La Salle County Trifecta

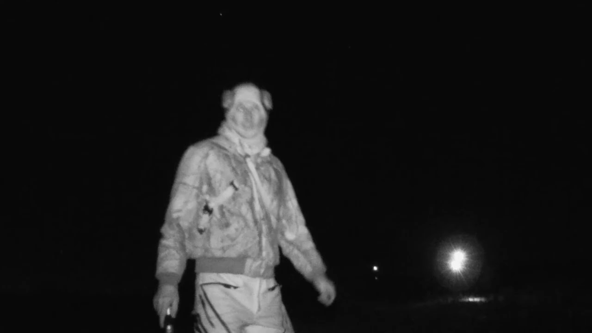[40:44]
Austin shot his deer, and now we can't find it.
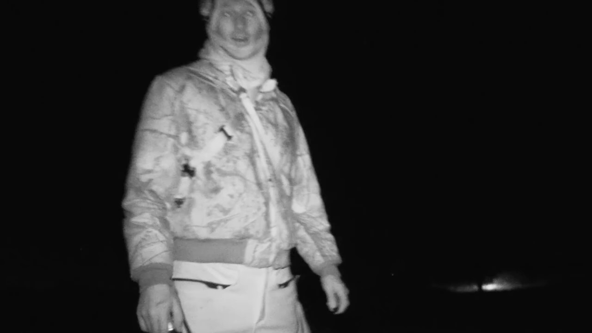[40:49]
It's pitch black out here, so wish us some luck.
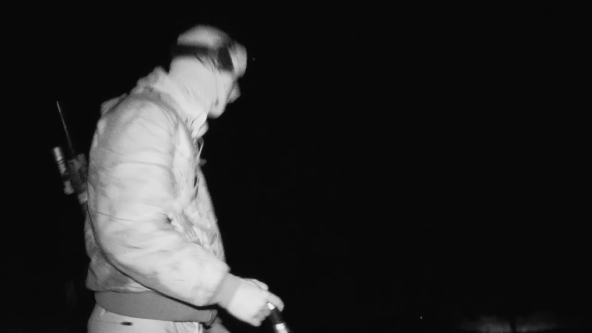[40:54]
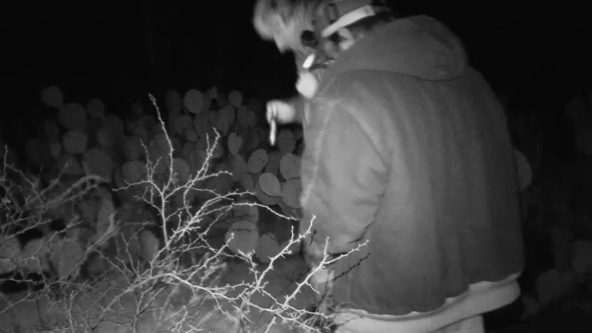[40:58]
I have no idea where he's going. That's probably him.
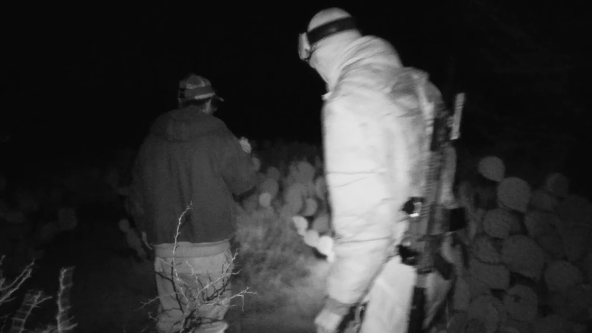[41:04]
Knocked that off right there.
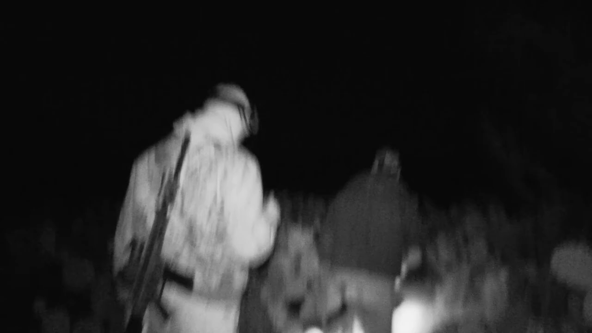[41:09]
After I shot that, dumb rabbit, right? After I...
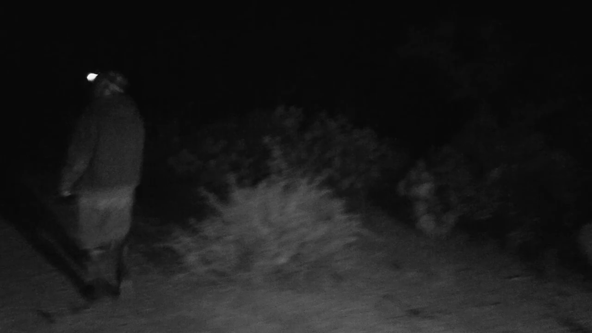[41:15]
I'll one up you. So after, here it is. Here's his tracks, dude.
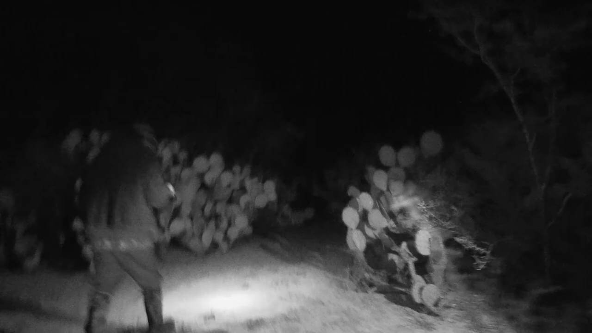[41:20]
Yeah. I think those are these ones. Which